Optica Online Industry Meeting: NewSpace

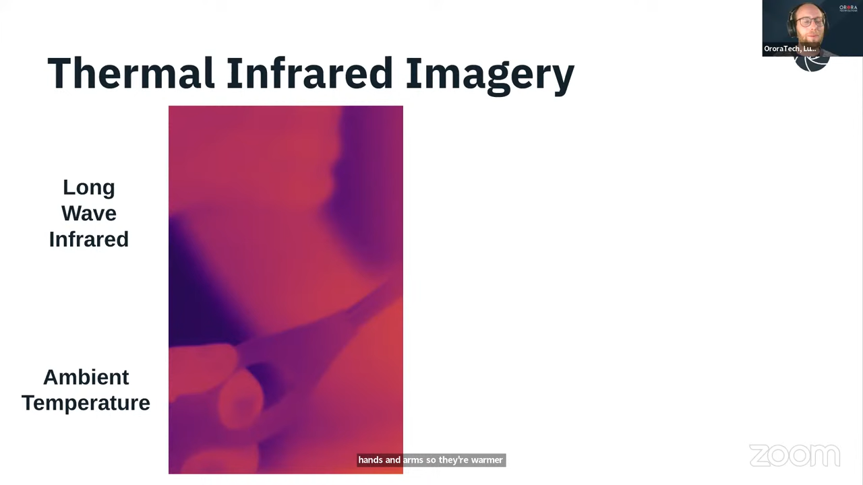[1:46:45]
You can see even also some hands and arms. So they are warmer than the background. And you can clearly see ambient temperature. But what we want to do is basically looking for wildfires. And yeah, these wildfires are quite hot. And therefore, we introduced another wavelength band in our thermal infrared camera. So already in the discussions, there were the word midwave infrared was coming up as well. So 3 to 5 micrometer, that is also what we are looking onto it. So here you can see then midwave
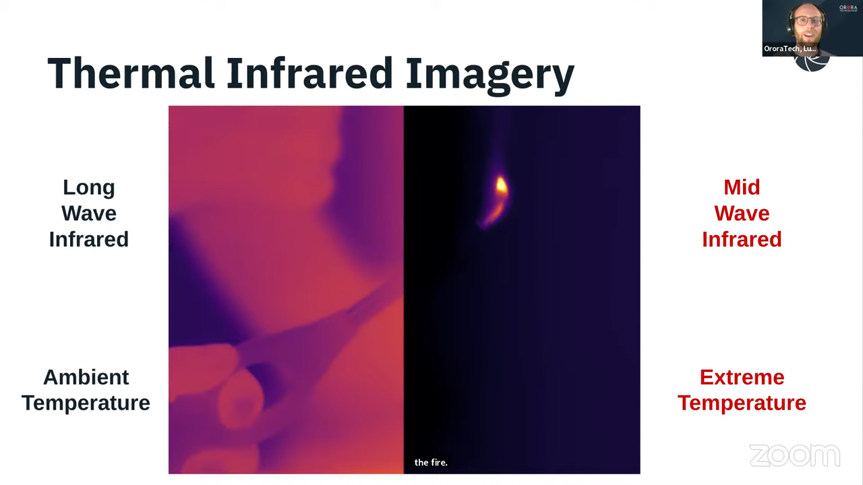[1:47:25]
infrared image where you can clearly see the hot object, or here in this case, the fire, with an extreme contrast. So you cannot even see something in the background. So because it's the nice use of midwave infrared. Yeah, so basically this is the idea behind it, but you also need to have systems up there in space. So we have now currently launched last year the most recent system. That's what you can see here on that image. So this contains 2 thermal infrared cameras with each 3 bands.
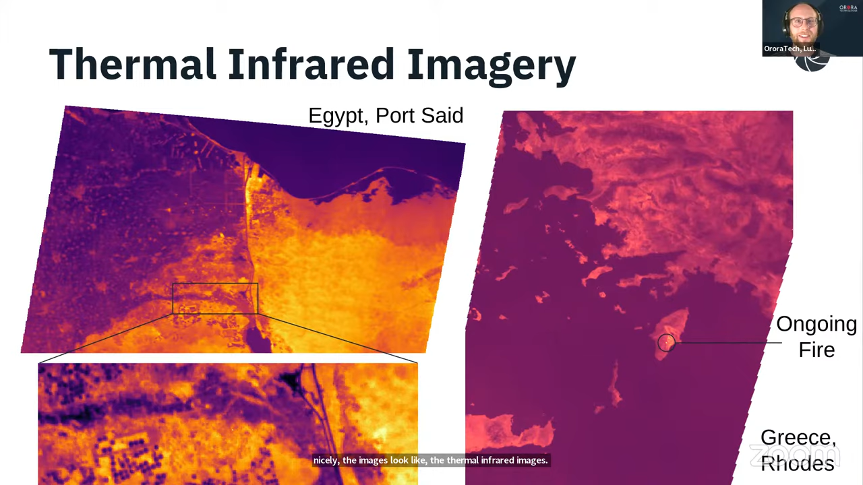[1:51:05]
And you can see also how nicely the images look like, the thermal infrared images. So it's a pretty awesome field to work in. Yeah, also, just to close up the small presentation. So basically, we want to build up a full constellation.